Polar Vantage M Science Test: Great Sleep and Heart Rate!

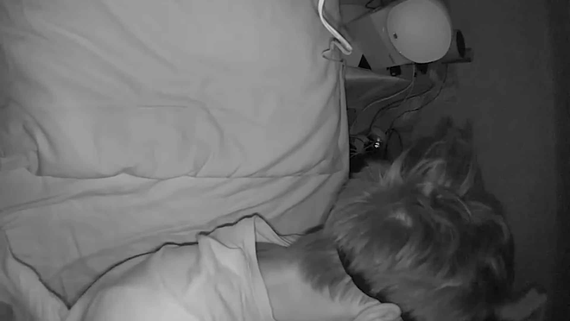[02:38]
With the infrared recording, I can actually check what my movements were like and see if the Vantage M correctly predicts when I'm awake. Let's have a look at the results. Here we see the first night I recorded.
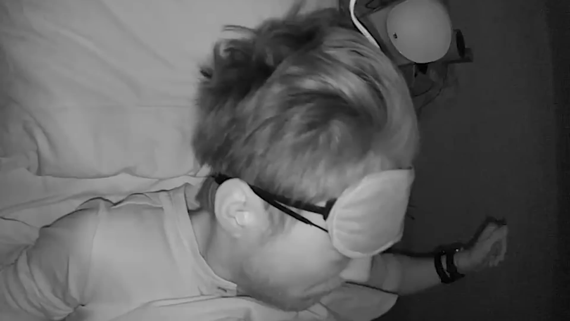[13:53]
It seems to be quite sensitive and detects a lot of awake moments where I was actually asleep.